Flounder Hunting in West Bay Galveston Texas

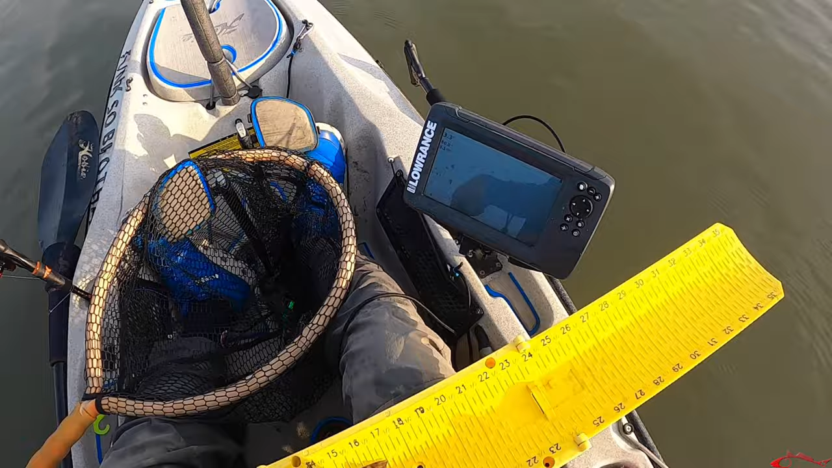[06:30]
It's come out by the eye. So we're looking at about 17 and a quarter. That's what I'm talking about. It's a nice 17 and a quarter one.